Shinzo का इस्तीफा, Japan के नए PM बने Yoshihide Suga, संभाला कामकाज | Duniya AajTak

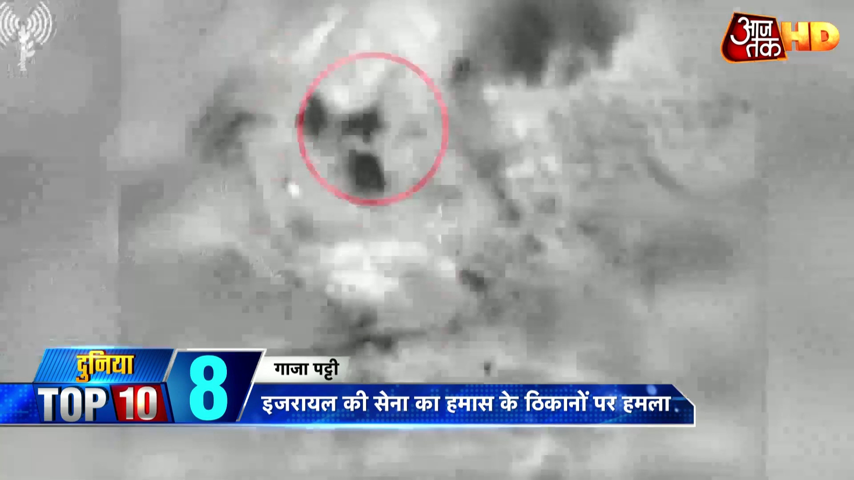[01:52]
गाज़ा पर्टी से रॉकेट हमले के बाद इसराइल की सेना ने हमास के आतंकवादी ठिकानों पर जवाब यह हमला गया इसराइल और दो अरब देशों के साथ विए सांधी समझाते कि विरूद में हमास ने रॉकेट दागे थे